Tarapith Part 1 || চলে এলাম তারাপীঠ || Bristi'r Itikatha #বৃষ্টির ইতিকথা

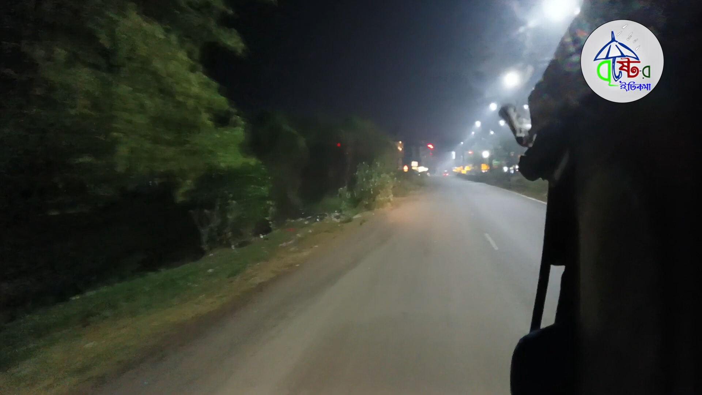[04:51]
আগে যখন গেছি তখন পুরো অন্ধকার ছিল, এখন খুব ভালো হয়ে গেছে রাত্রিবেলা,
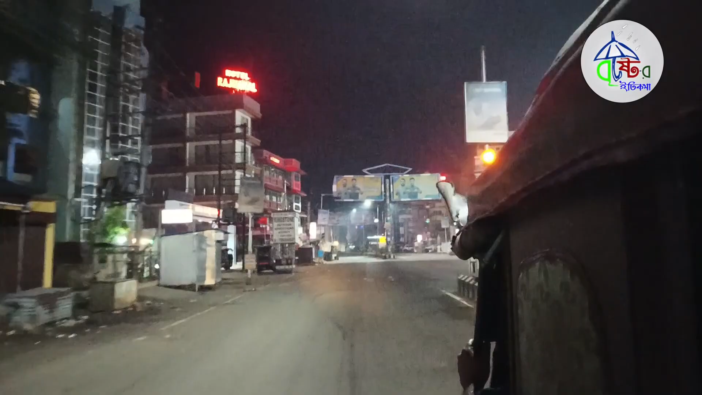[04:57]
মানে কী বলবো, রাস্তা রাস্তাতে সব কিছু পিন পড়লে খুঁজে পেলা যাবে।